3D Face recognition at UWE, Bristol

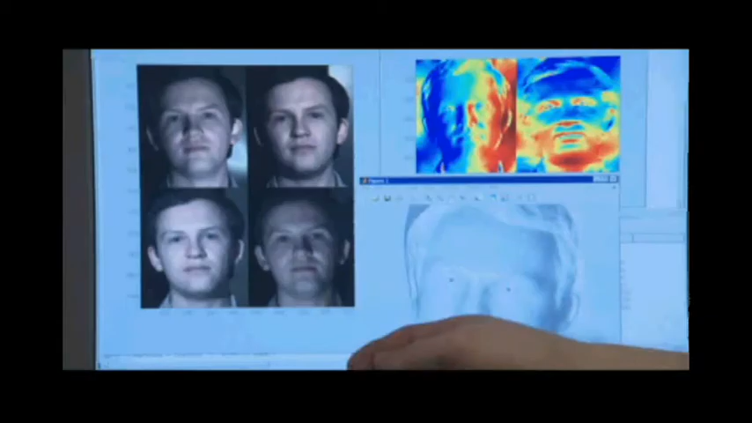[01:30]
PhotoFace takes four images, lit at different angles, and compiles them into one.
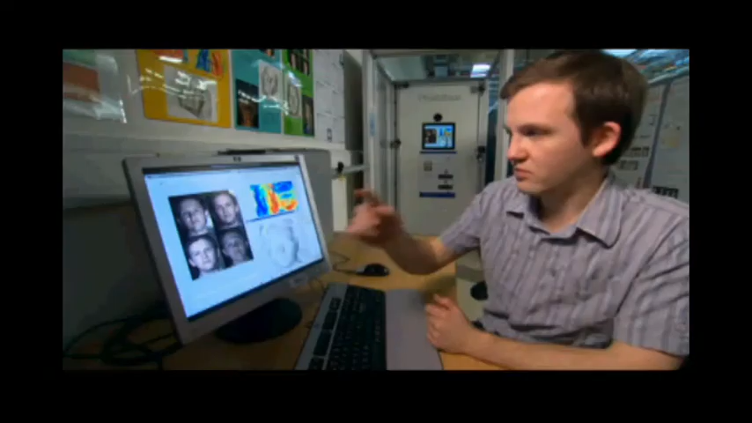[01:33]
So this is some four raw images of me that we captured before. And then we need to convert that to some sort of shape information. What it's showing is that the blue area is at a grazing angle to the camera like that.
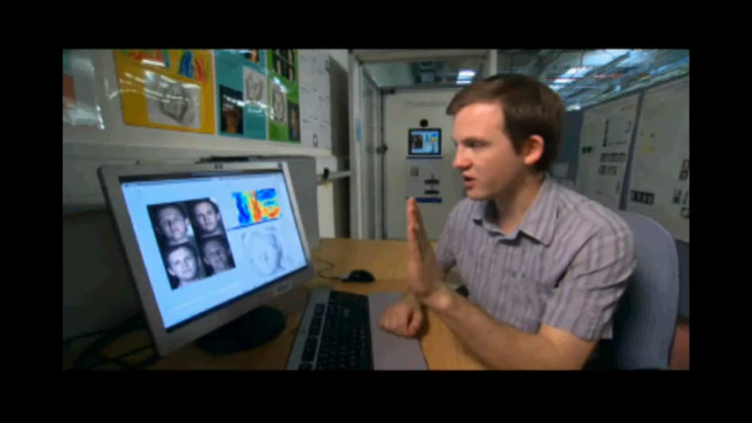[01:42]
And then the green areas are more parallel, and then red areas are that way. It's just a way of visualizing it.
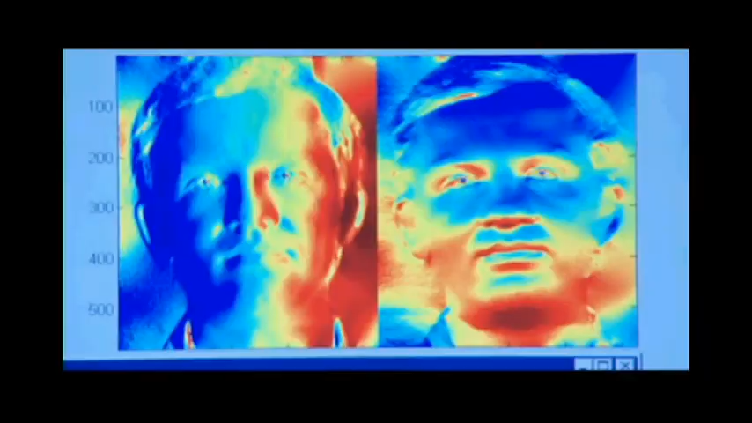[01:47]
But essentially, what we have is the orientation of the skin at each point on the image.